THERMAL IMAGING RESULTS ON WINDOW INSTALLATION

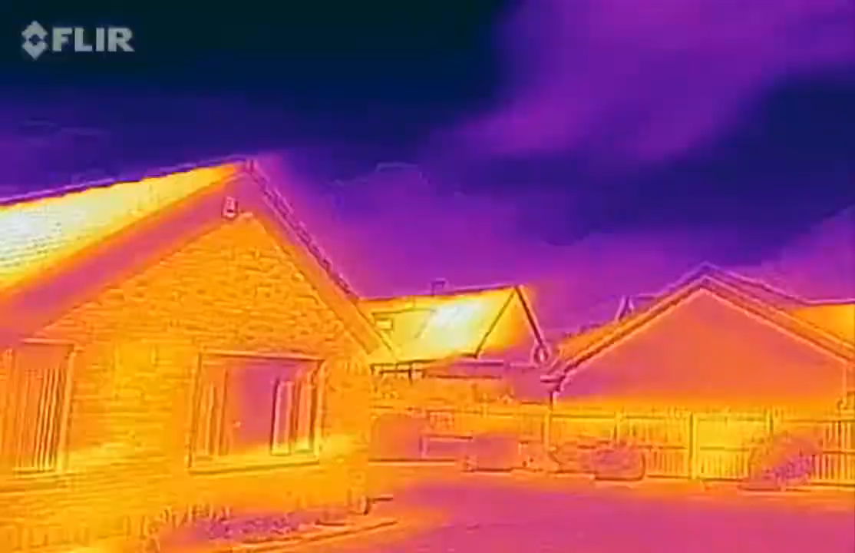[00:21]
Stewart's in Kirkcaldy The first thing you can see is it's a glorious day today Where's the sun?
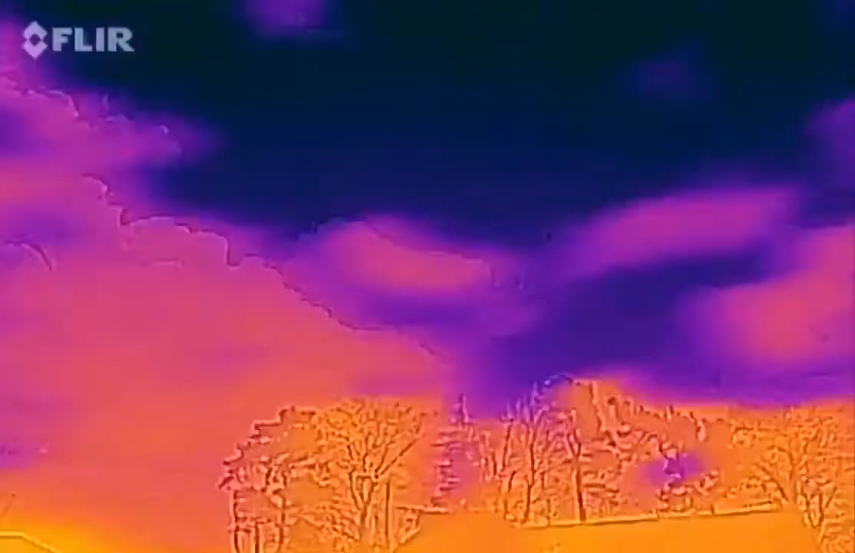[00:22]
There's the sun up there Right, roasting hot But when I look at the house
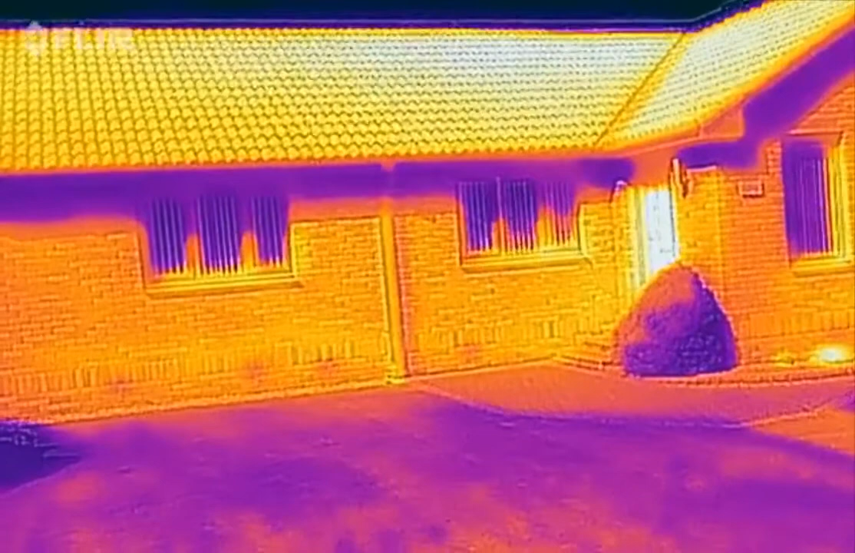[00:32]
there's no heat escaping Basically, the windows are doing their job
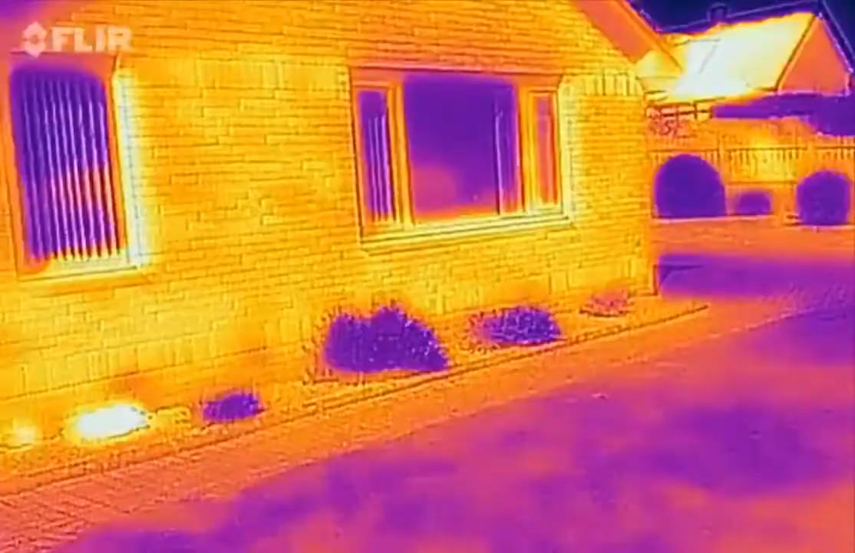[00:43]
As expected Now,
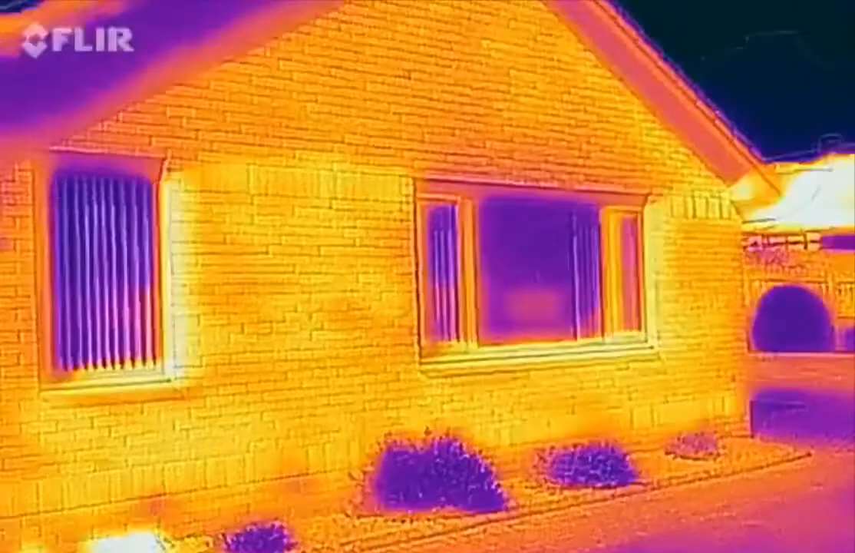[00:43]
everybody can tell you they've got a great window But this pretty much shows you That's exactly what this customer's got here The brick's warm The whole outside's warm Actually, the grass The grass has kind of got blue areas Because it's got wet And it's quite cold But this house
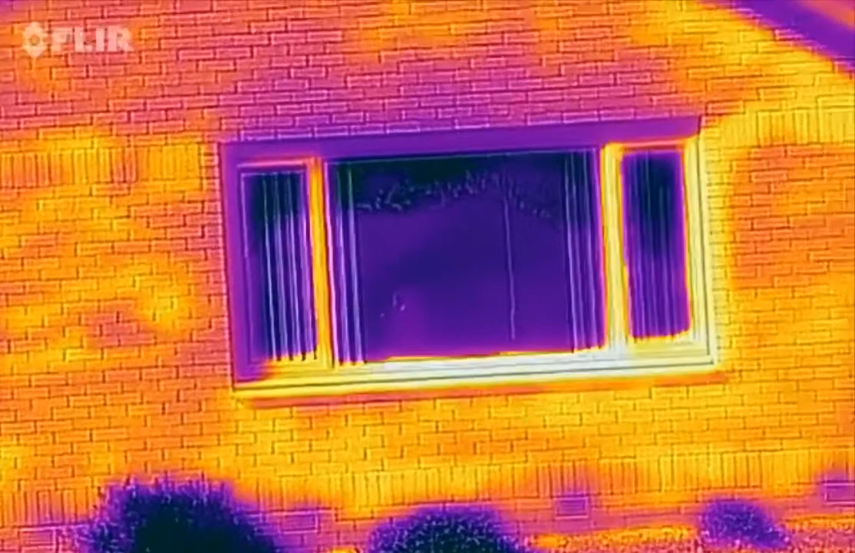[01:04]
is not letting any heat out And that's exactly what you want when you're buying new windows If I walk along a little bit
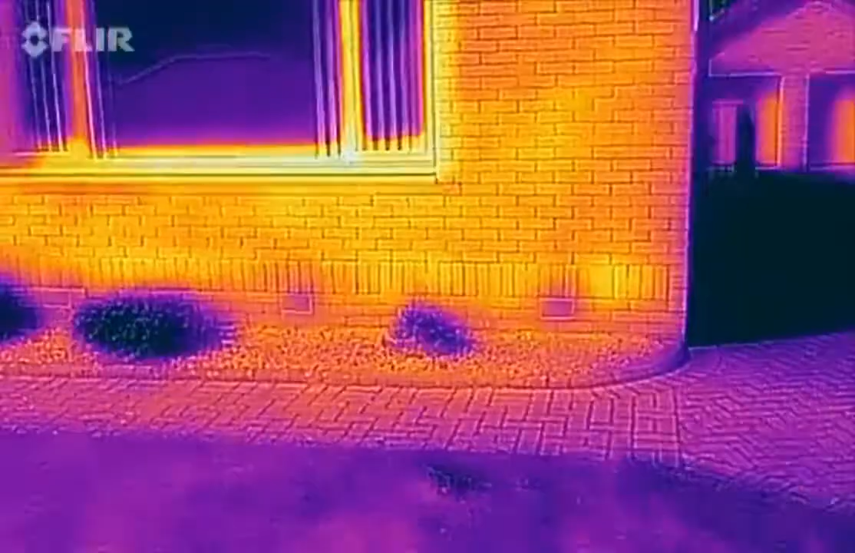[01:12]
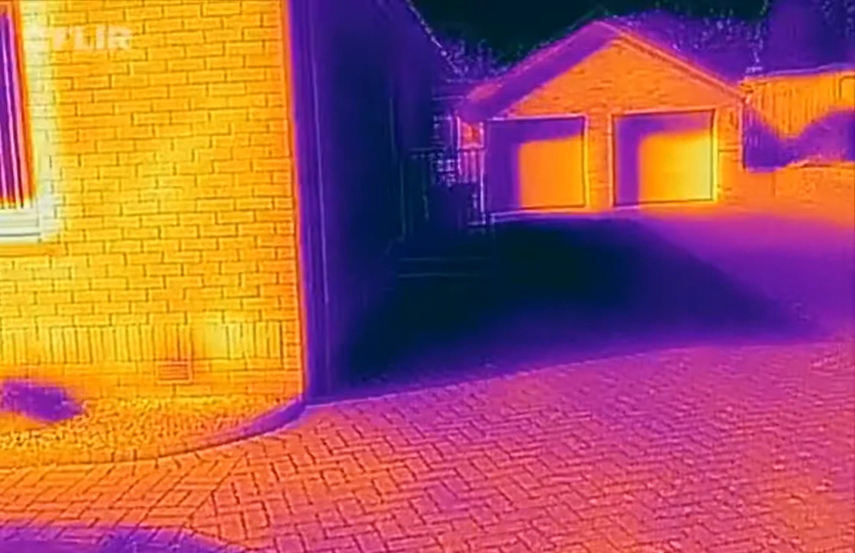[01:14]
You can see that there's no heat There's nothing really happening The garage doors will be insulated But
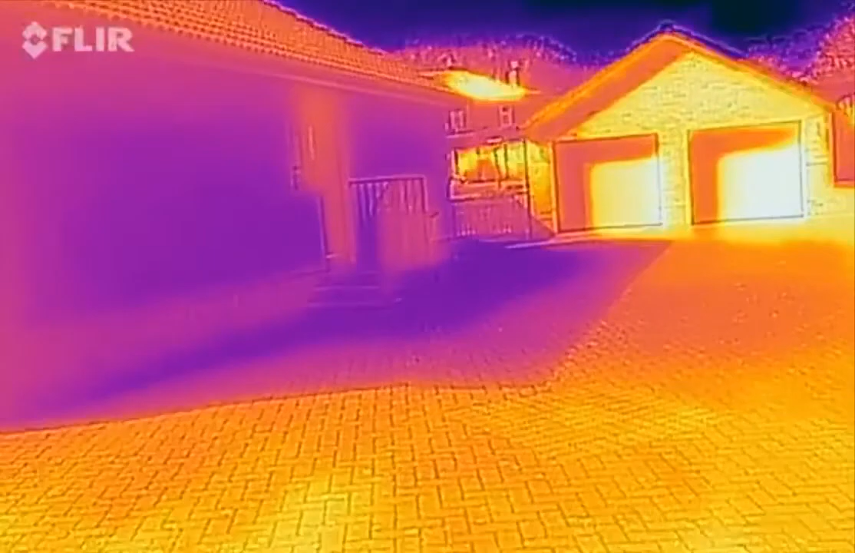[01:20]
not to the degree that the house is And that is phenomenal That's the energy-efficient window At Mr.